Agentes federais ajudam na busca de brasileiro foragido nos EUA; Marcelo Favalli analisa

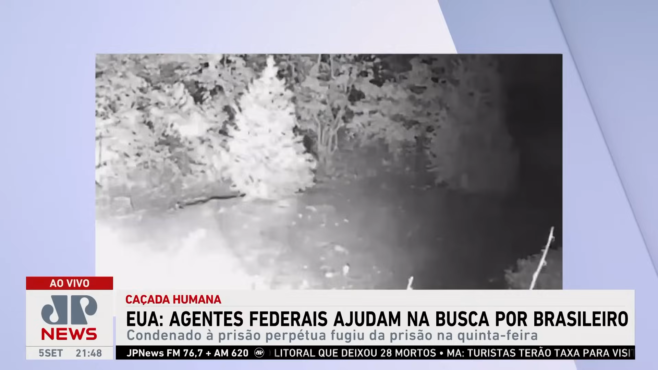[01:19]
E a gente tem uma imagem, uma imagem que foi divulgada hoje, mas ela foi capturada no dia 2. Ele fugiu no dia 31 de agosto. No dia 2 houve a captura dessa imagem, que é o quintal de uma casa particular. E a partir do monitoramento dessas gravações de câmeras de segurança, a polícia chegou a um perímetro, que tá mais ou menos num raio de uns 5 quilômetros.